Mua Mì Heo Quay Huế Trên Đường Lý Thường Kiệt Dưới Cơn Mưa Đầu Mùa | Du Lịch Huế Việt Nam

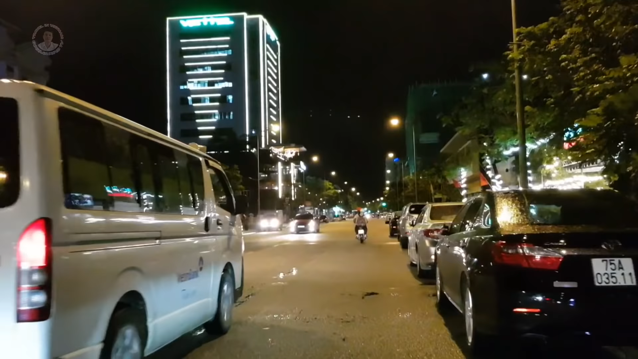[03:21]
Chúng ta vừa đi qua cái quán cafe tre Bên này thì khách sạn Heritage
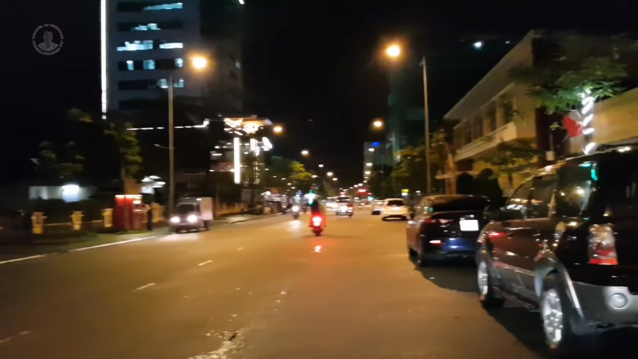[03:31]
Có cái nhà hàng Vương phố của mọi người này
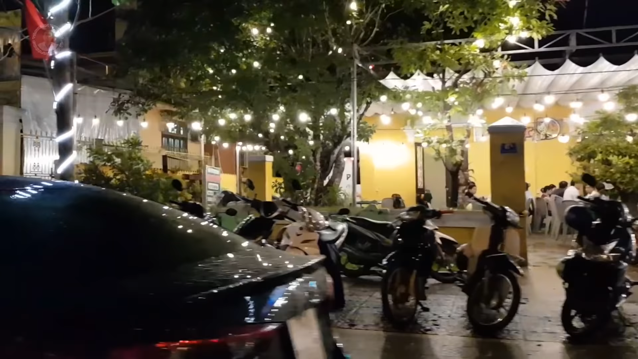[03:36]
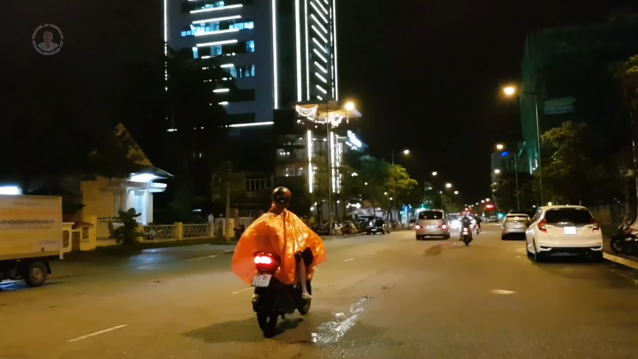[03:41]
Chỗ này có quán cafe là nồi coffee Miu T Miu T Đặt sửa
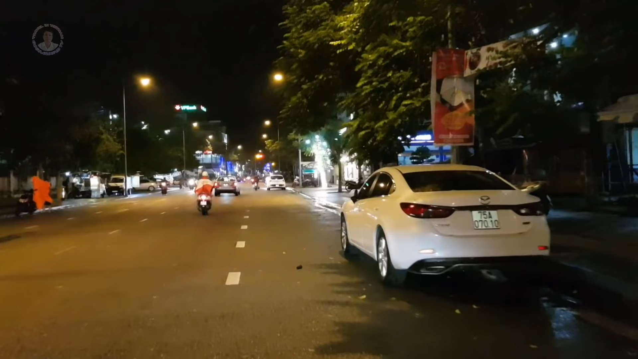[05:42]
Tìm rồi chúng ta mới tìm cái ngạc thứ giao nhau với Nguyễn Huệ Bây giờ trời đang mưa mọi người Rồi trời đang mưa to rồi đây
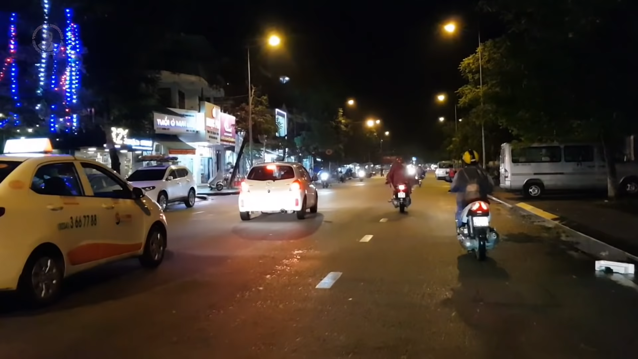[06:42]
chúng ta vừa đi qua cái tàu quán cà phê Passion mà trước đây chúng ta có vào đó ngồi thưởng thức
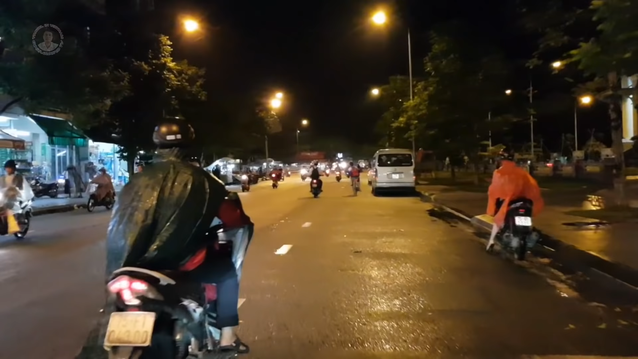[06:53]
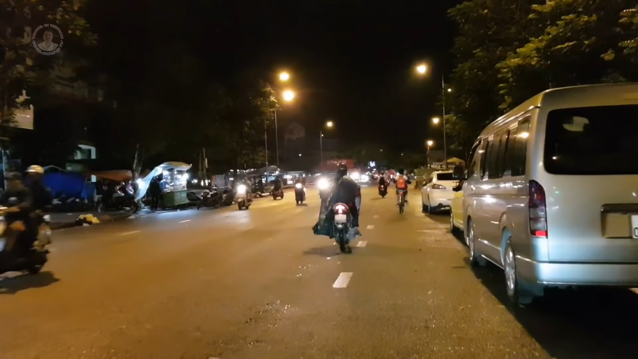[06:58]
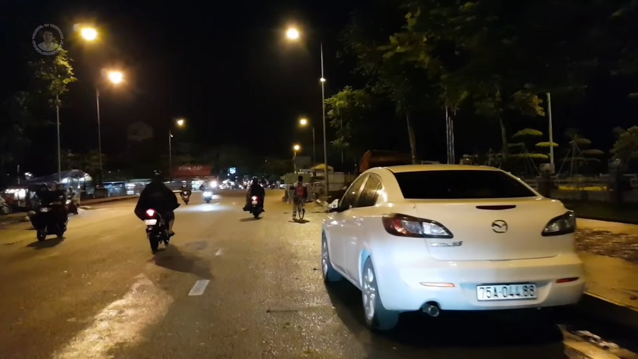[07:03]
ở đây có cái xe bánh mì nghe nói bánh mì ở đây ngon là mọi người để chúng ta khoa thử mua ổ đi